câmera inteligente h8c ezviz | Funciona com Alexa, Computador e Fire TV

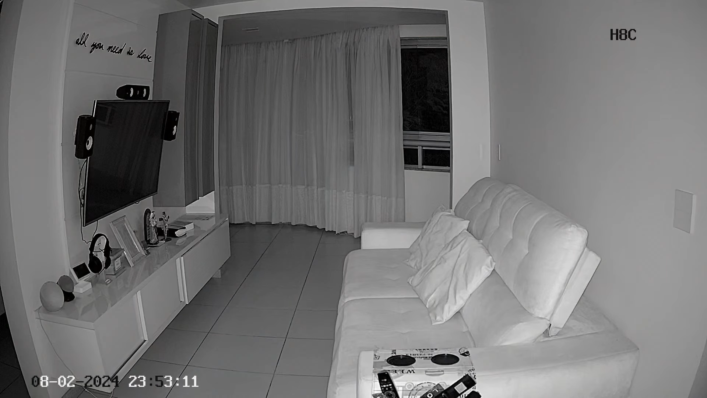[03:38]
ligar o infravermelho que tem um alcance maior de até 30 metros você pode definir esses
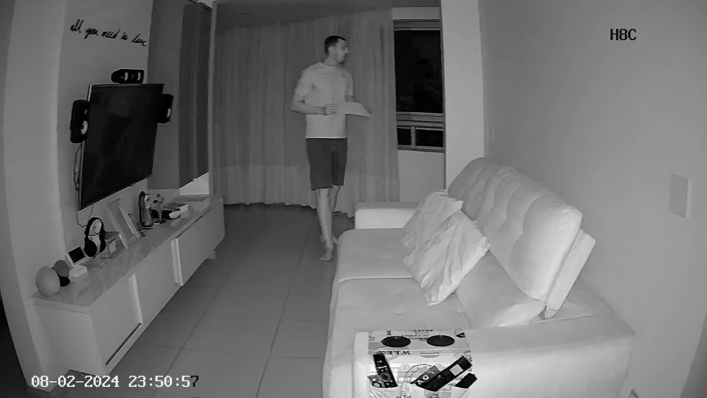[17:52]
tá bom como sempre eu estou aproximadamente 6 metros e meio do local e aqui a gente tem a nossa plaquinha né geralmente a gente faz durante o dia agora a plaquinha a noite eu vou andando aqui né e você pode perceber que a câmera tá girando tá me procurando então tem alta percepção inclusive na visão noturna lembrando que o áudio original a imagem original nada